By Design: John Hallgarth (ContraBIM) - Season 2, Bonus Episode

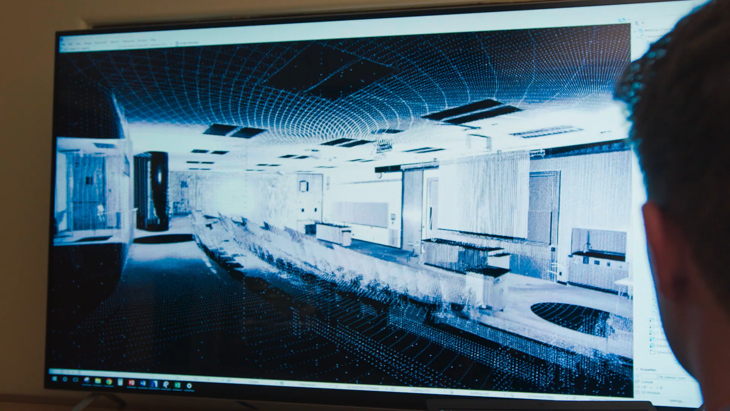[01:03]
What I saw that was missing was there wasn't a good tool for bringing all
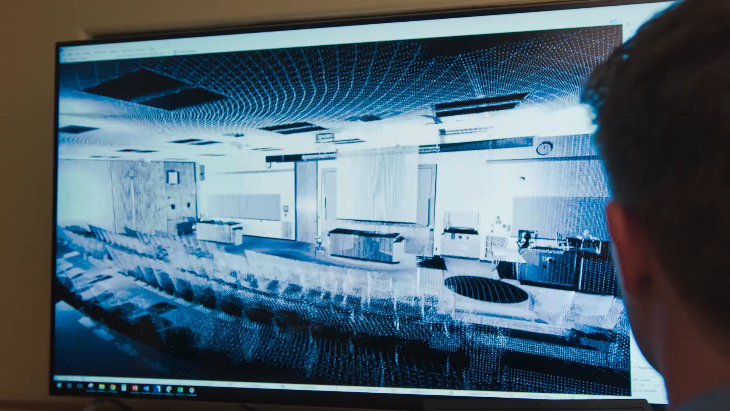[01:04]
these different